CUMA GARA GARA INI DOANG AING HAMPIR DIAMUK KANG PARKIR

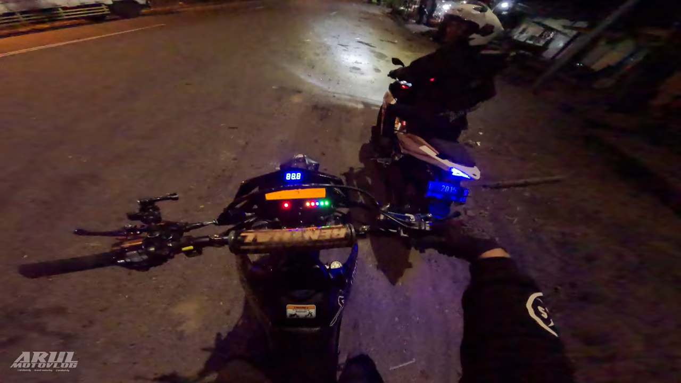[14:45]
Itu bisa anjing. Anjing lampu overheatnya nyala anjing. Lampu merahnya nyala anjing. Sama-sama panas. Kepanasan. Oh tadi didiemin.